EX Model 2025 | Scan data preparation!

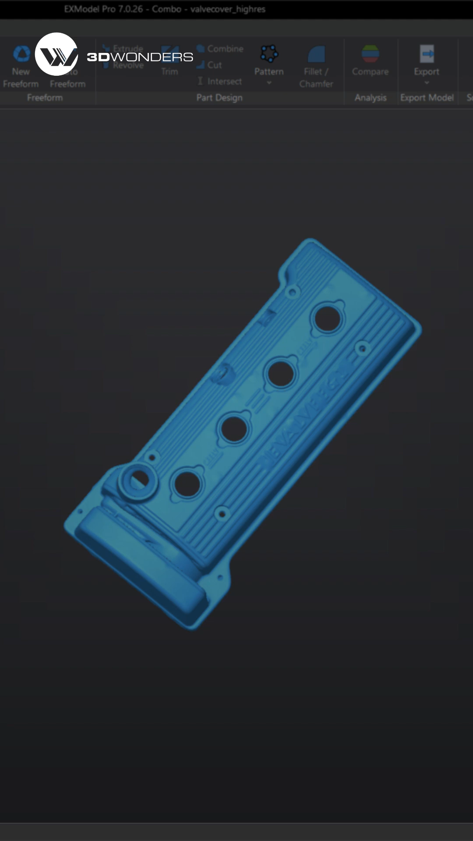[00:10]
Xmodel 2025 introduces a powerful update with its new Scan Data Preparation Wizard, providing a step-by-step guide to help you set up scan data properly,
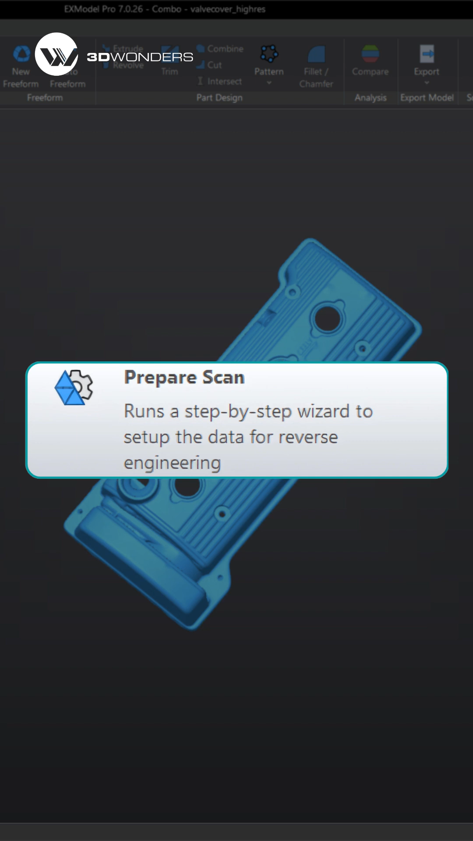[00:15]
making the workflow much smoother, even for beginners. Let's start with Mesh Optimization.